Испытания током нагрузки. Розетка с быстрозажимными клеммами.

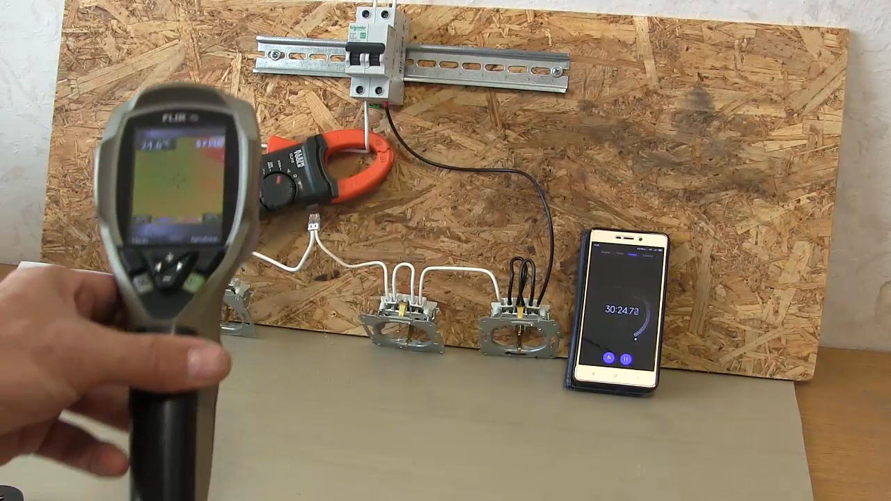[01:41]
Смотрим сначала розеточку, где у нас 2,5 квадрата провод. Температуру.
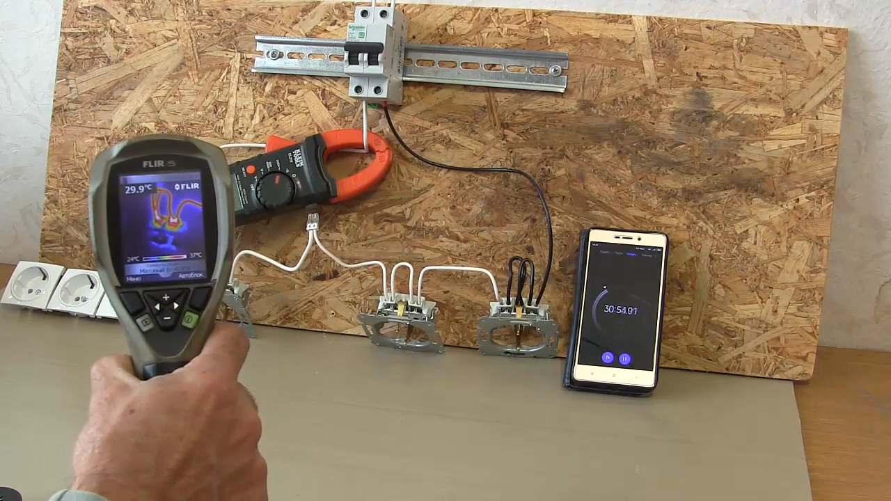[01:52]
On screen: spot 29.9°C
38 градусов. Розетка, где полтора квадрата. Провод сечением зажат.
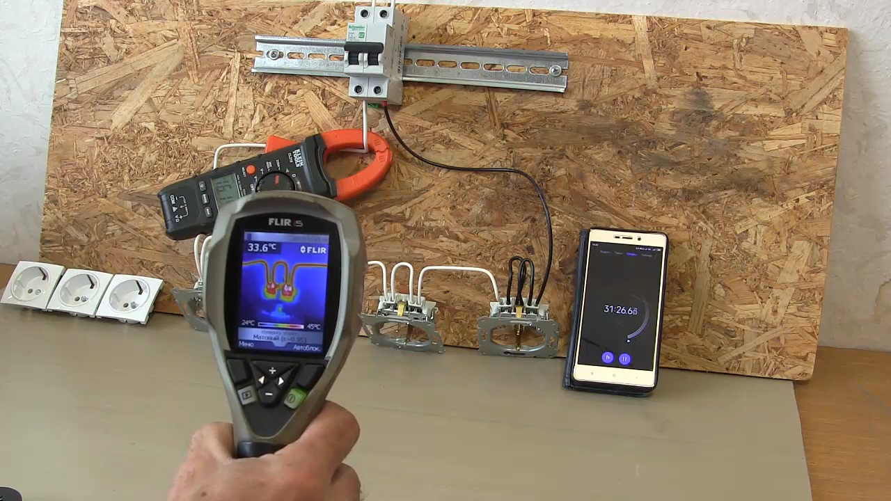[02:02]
On screen: spot 33.6°C
Так, здесь уже температура 46 градусов проскакивает. Практически 47. Последняя розетка, третья, где провод полтора квадрата. Моножила цельный. Совместно зажат с гибким проводом ПВ-3, тоже сечением полтора квадрата.
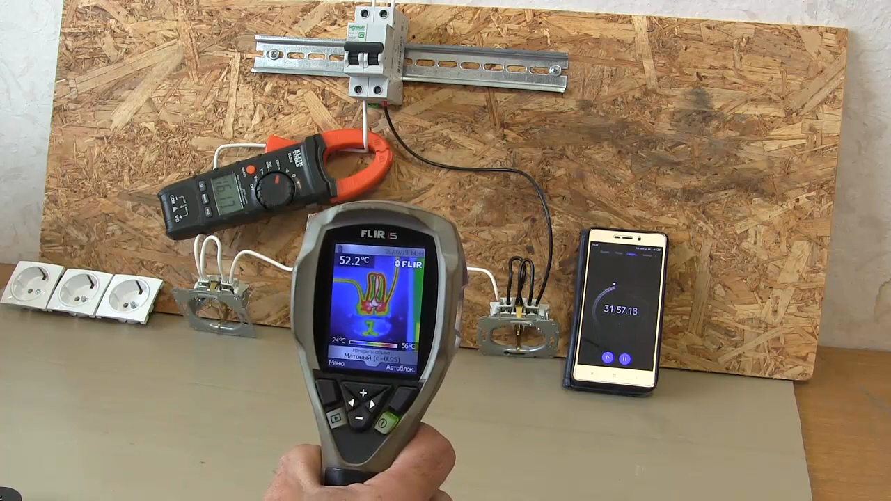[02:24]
On screen: spot 52.2°C
Здесь, как вы видите, температура уже под 60 градусов. Следующий отчет через час.
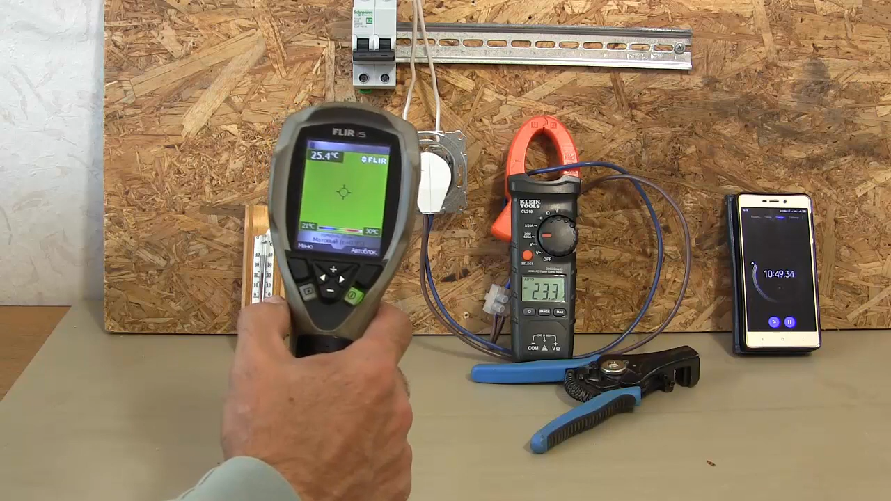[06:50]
On screen: spot 25.4°C
Сами провода 46 градусов, как вы видите.
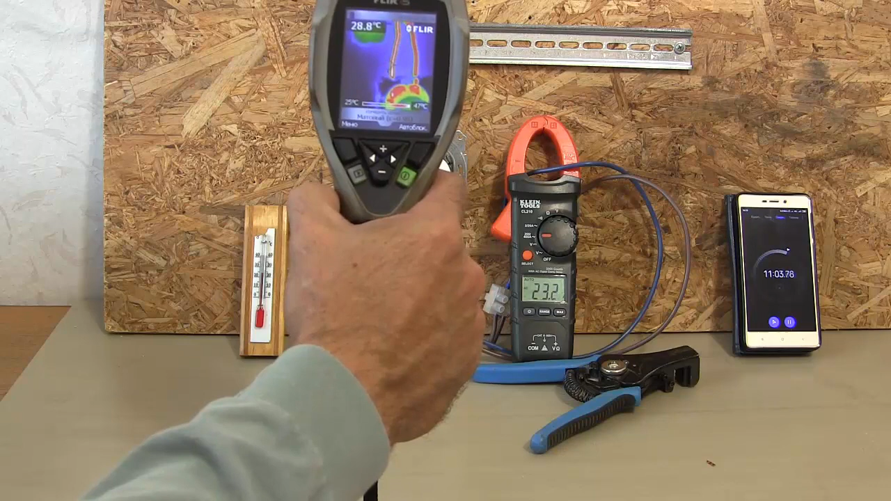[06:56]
То есть, в первом эксперименте было 38 градусов,
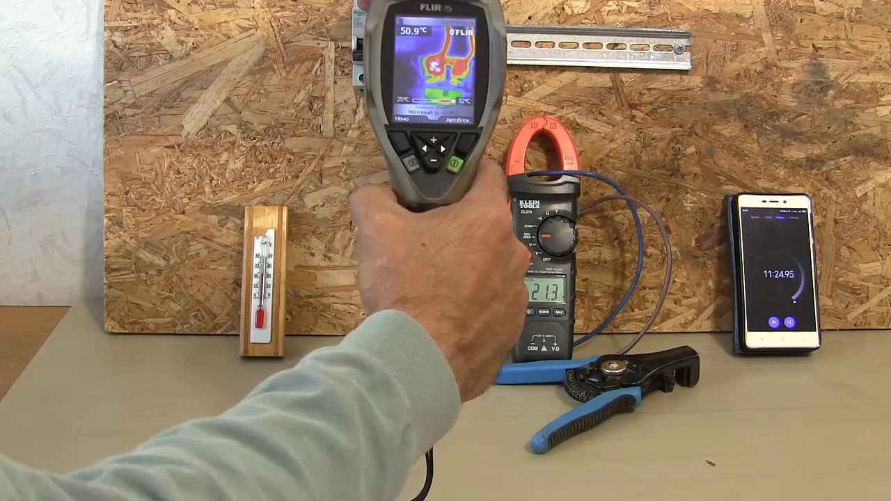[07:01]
On screen: spot 50.9°C
сейчас уже, как вы видите, 51, 52, 54 проскакивает. Но сама вилка холодная. Через пластик не показывает ничего. В общем, явного перегрева какого-то локального я не вижу. Самая большая температура контактного соединения, 58 градусов показывает.
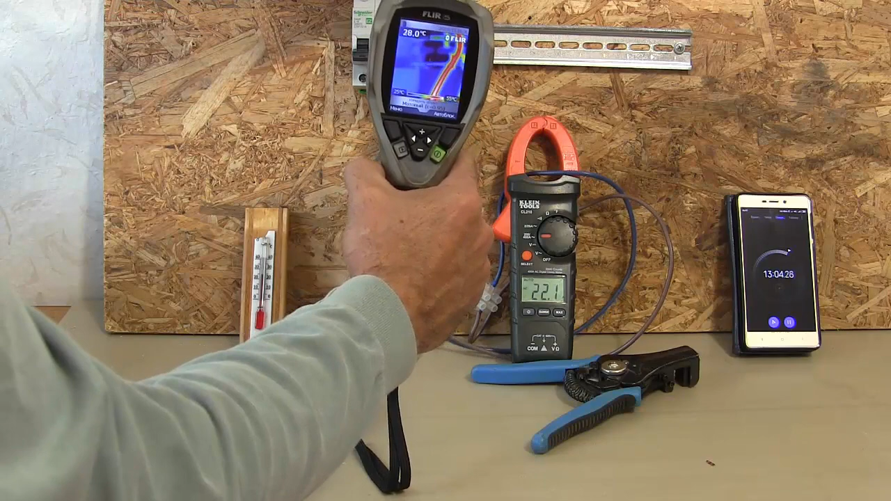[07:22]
13 минут прошло. Смотрим, что будет через полчаса. Что будет через полчаса. Ну, я думаю, что не изменится ничего. Будет то же самое. Ну, посмотрим. До встречи через полчаса.
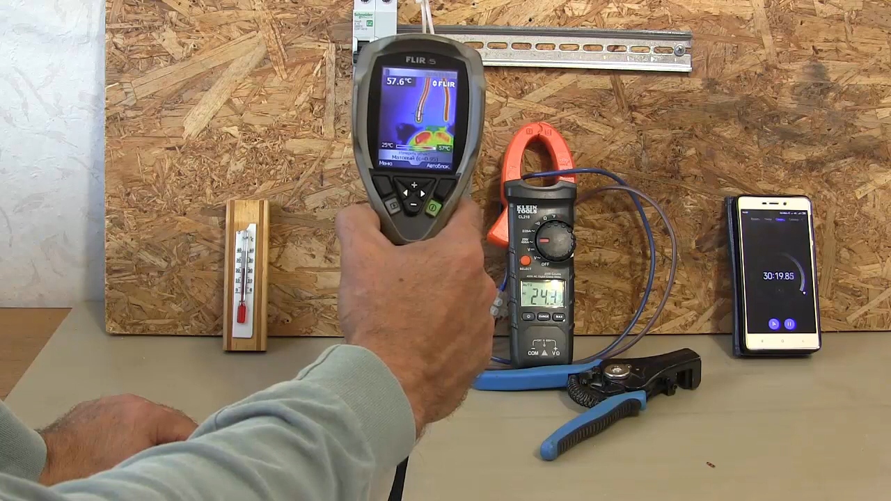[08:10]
On screen: spot 57.6°C
56. Так, посмотрим на сами контакты.